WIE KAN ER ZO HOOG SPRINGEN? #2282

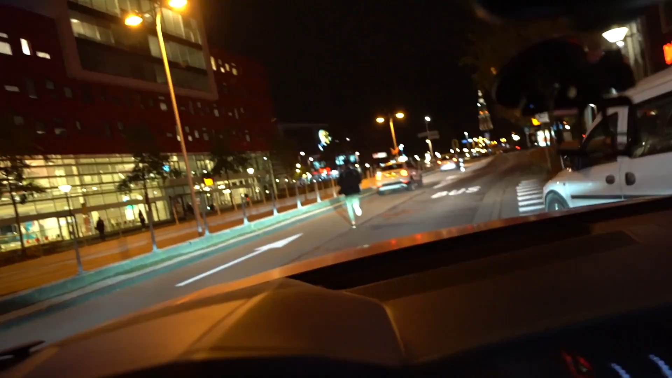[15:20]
What the fuck? Wat gebeurt hier? Boas rent de weg op en wij moeten hem volgen.
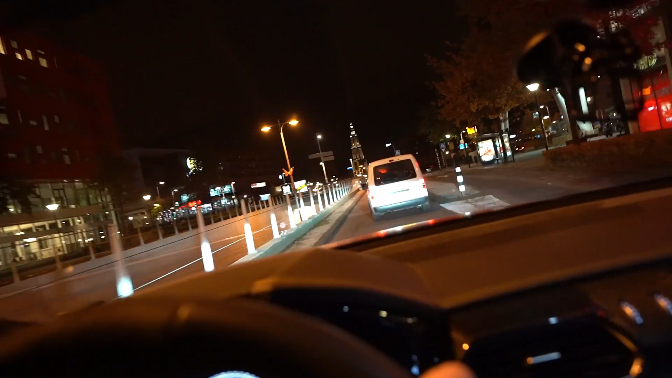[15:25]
Boas rent te hard, ze krijgt een boete. Straks wordt hij geflitst. Je ziet die gast ook kijken.
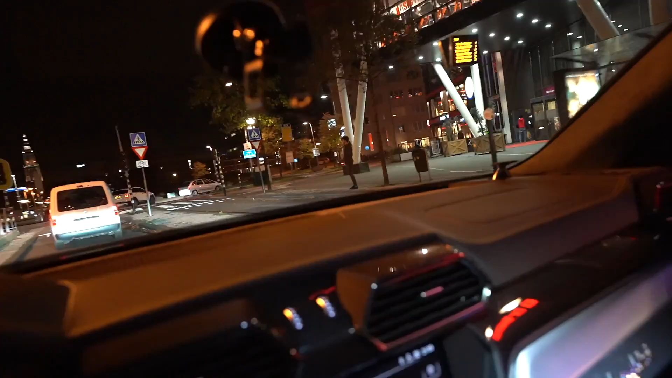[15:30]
Waarom rent die jongen op de weg? Boas rent op een rotonde, wat gebeurt hier? Dit is wel een rare actie. Als je in de tunnel nog onderdoor rent. Oké, we gaan rechtsaf.
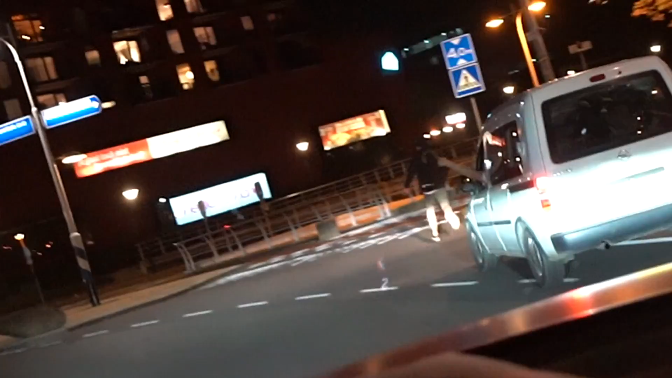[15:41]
Wel knippenlicht, Boas, knippenlicht. Oh, wel voorrang geven. Oh. Kun je fietsen, kun je fietsen.